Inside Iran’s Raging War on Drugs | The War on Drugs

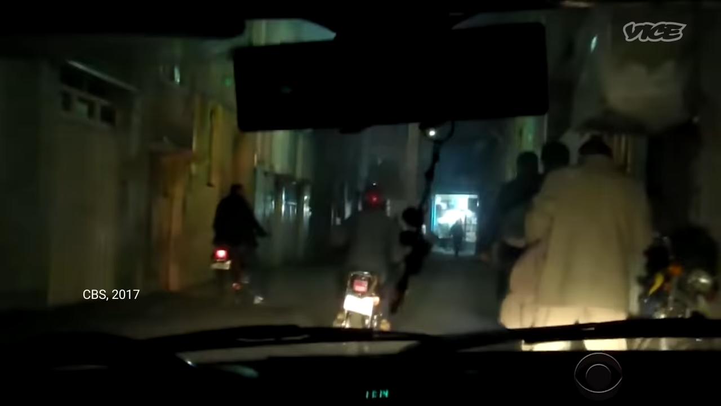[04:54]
Every city in Iran has back alleys like this one, full of desperate addicts and their dealers,